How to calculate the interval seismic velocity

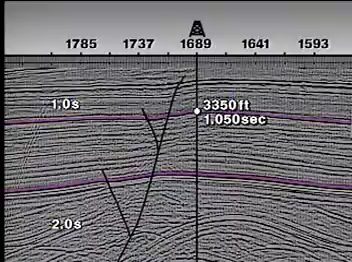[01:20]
But this is not true for the deeper layer. For the deeper layer, we again calculate the interval velocity by dividing twice the interval thickness,
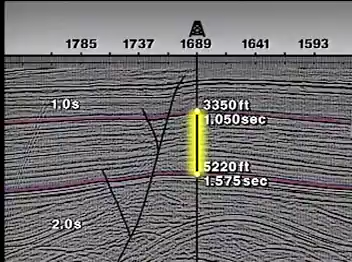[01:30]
2 delta z, by the difference in two-way time, delta t.